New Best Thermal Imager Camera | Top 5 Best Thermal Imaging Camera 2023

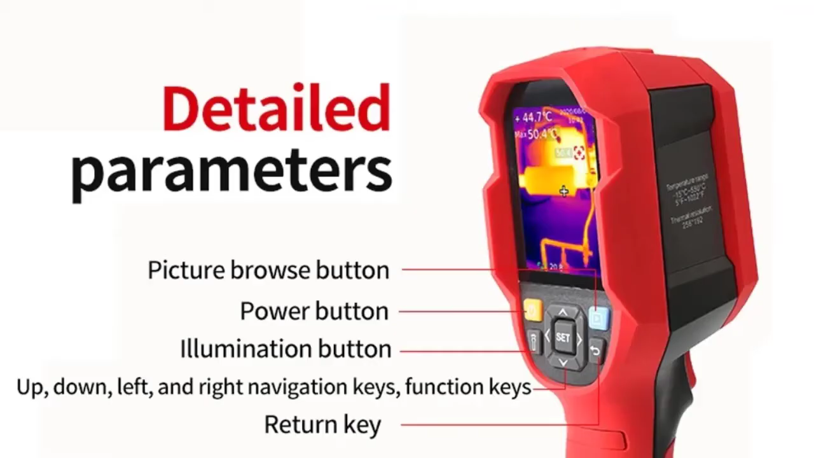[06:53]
Real-Time Projection Data Communication, Type C USB IP Rating, IP65 Drop Test, 2M Display Screen,
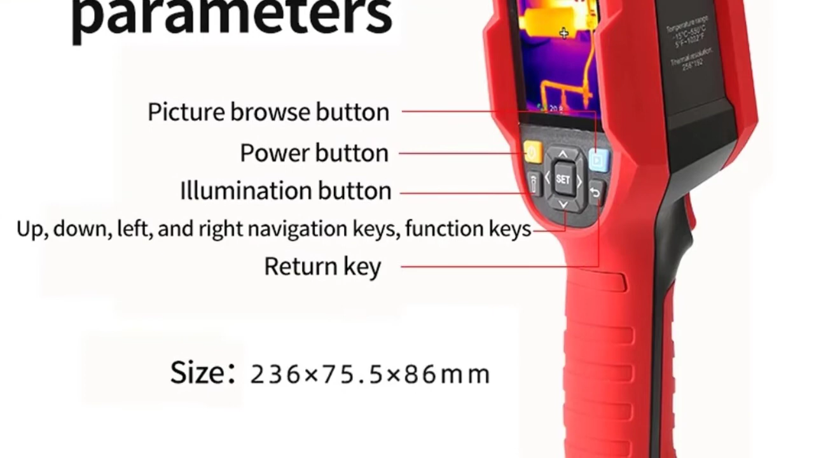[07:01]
2.8 Inches TFT LCD Display Resolution,
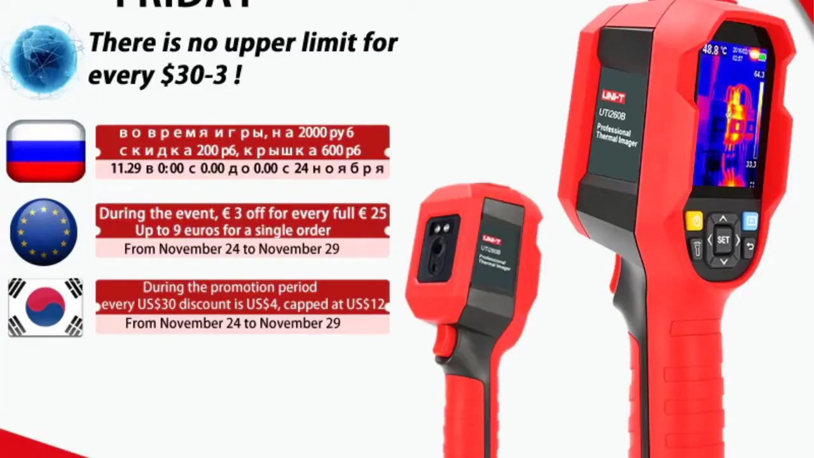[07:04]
320 Asterisk 240 Battery, Li-Ion 3.6V 5000mAh 26650 Single Cell
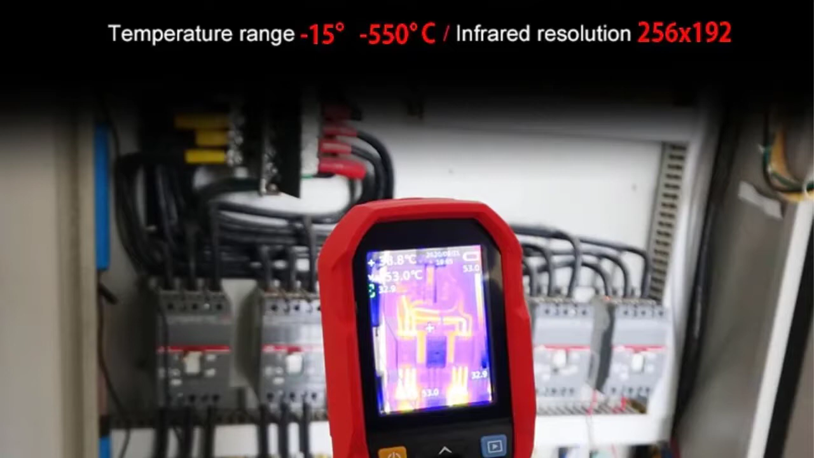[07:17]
Automatic Shutdown, Optional, 5 Minutes, 10 Minutes,
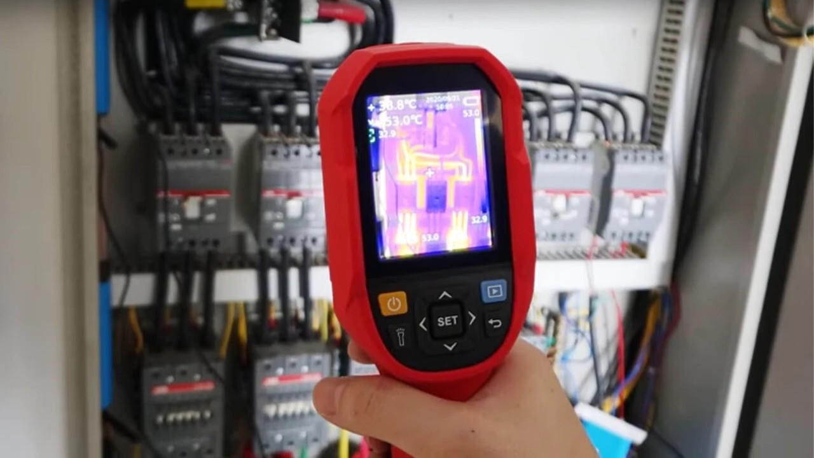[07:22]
30 Minutes The Default 30 Minutes Automatic Shutdown Usage Time,
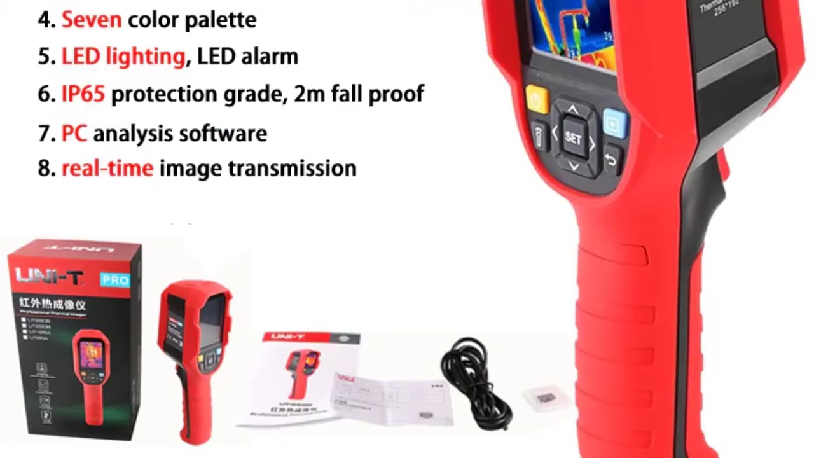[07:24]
Not Less Than 6 Hours Charging Time, No More Than 5 Hours Charging Voltage, Current, 5V, 2A Image Storage,
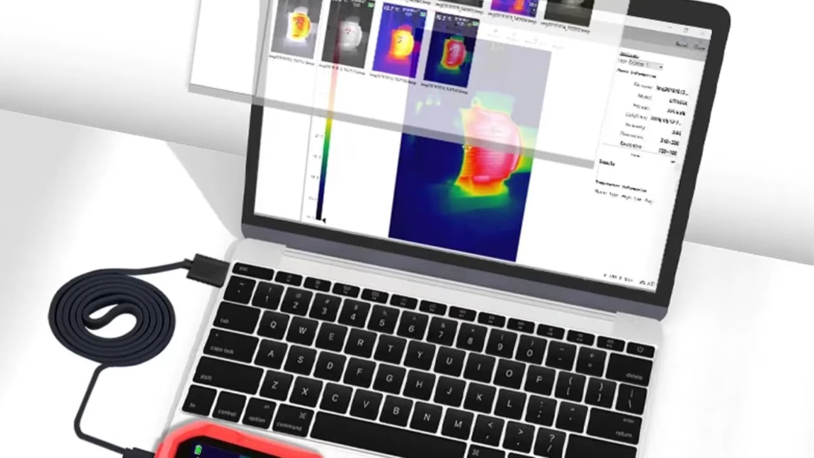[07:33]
Micro SD Card Product Size,
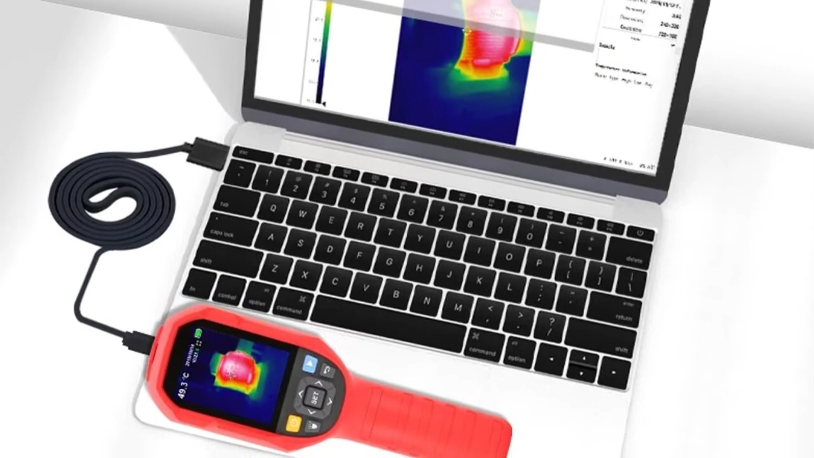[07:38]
236 Asterisk 75.5 Asterisk 86 Millimeters Accessories, Manual,
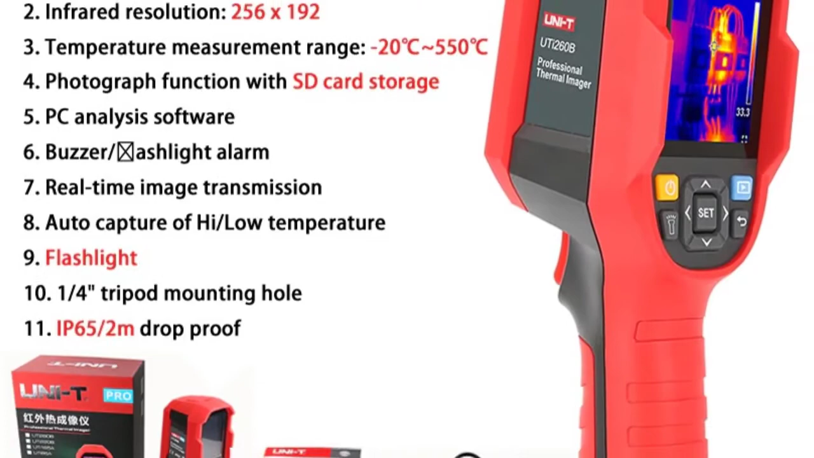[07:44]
Type C USB Cable, 16 GTF Card Number 1 Unity Infrared Thermal Imager UTI 320E Industrial PCB Circuit Flow
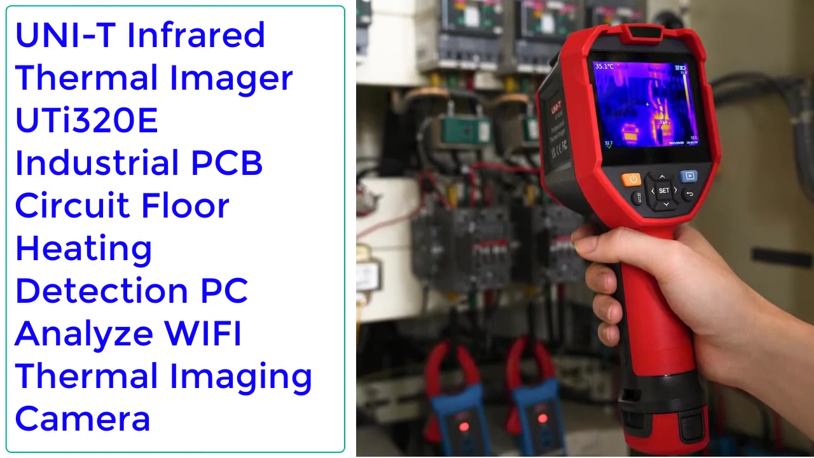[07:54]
Heating Detection PC Analyze Wi-Fi Thermal Imaging Camera Orders,
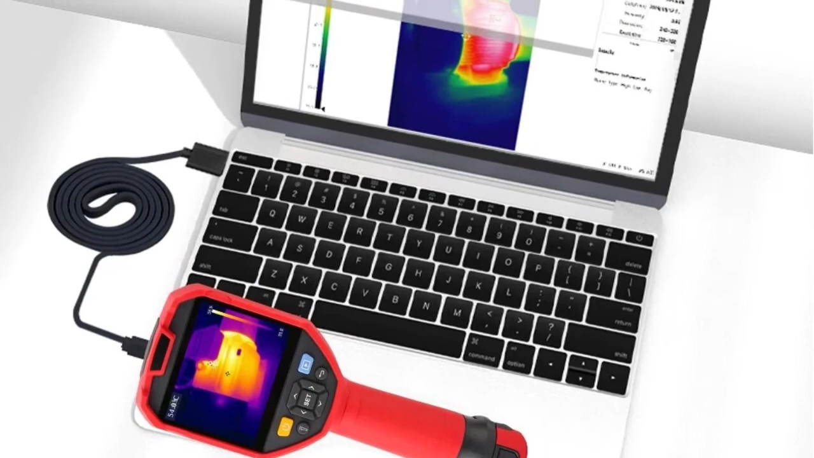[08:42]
PC Analysis 11. Wi-Fi Check description below for product link.